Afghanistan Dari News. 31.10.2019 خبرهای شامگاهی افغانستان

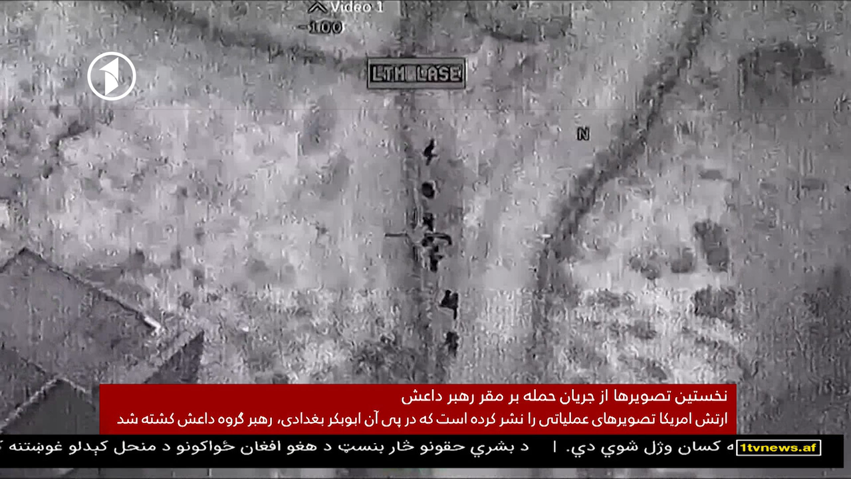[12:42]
نشت نخستین تصویر ها از جریان حمله نیروهای ویژه امریکایی بر مقر رهبر دایش در سوریه پنج روز پس از آن که رئیس جمهور امریکا خبر مرگ ابو بکر البغدادی
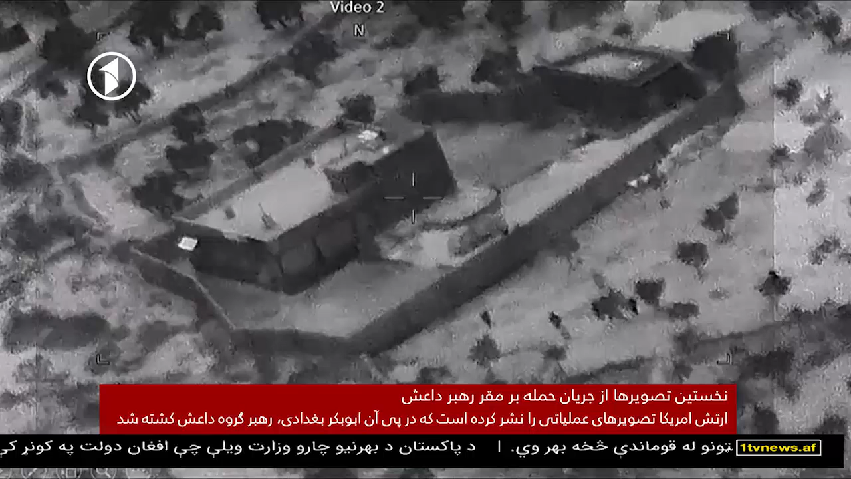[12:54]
رهبر دایش را اعلام کرد حالا ارتش این کشور تصویر های را انتشار داد است که چگونگی
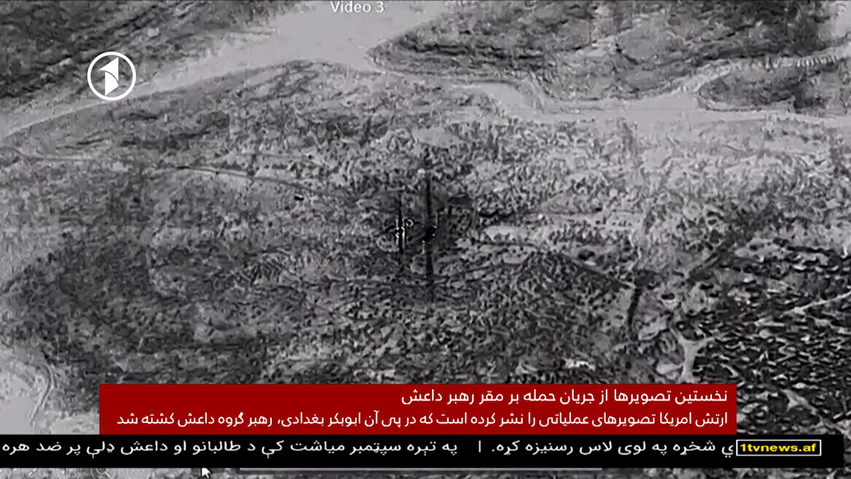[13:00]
حمله نیروهای ویژه این کشور به مقر رهبر دایش را نشان می دهد